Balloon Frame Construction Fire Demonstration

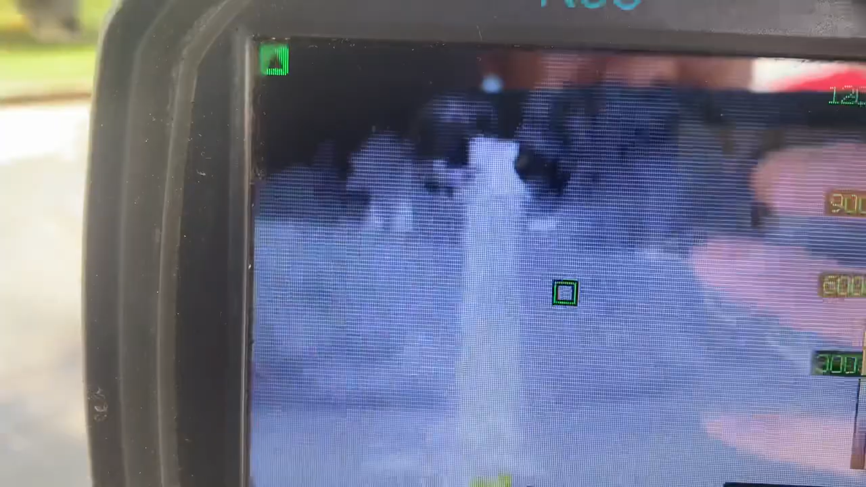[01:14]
as time went on the thermal did start to show some signs of thermal
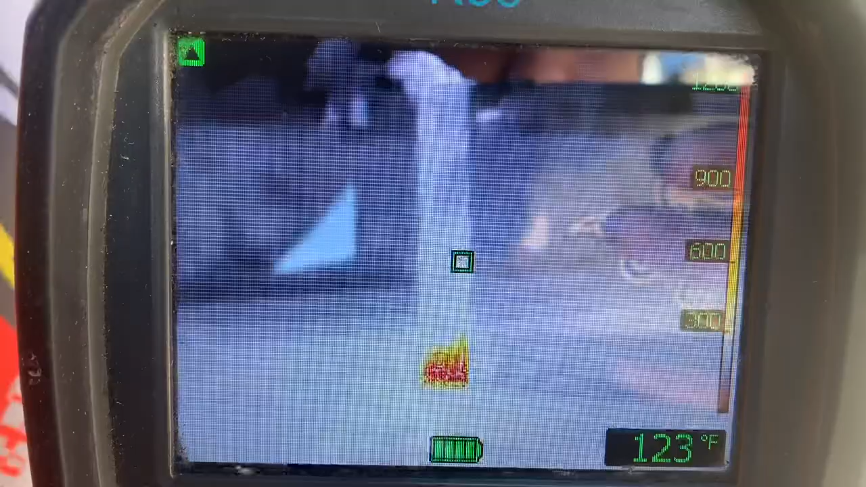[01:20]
On screen: spot 123°F
development that could be seen through the plywood it would have been different if this was sheetrock but as you can see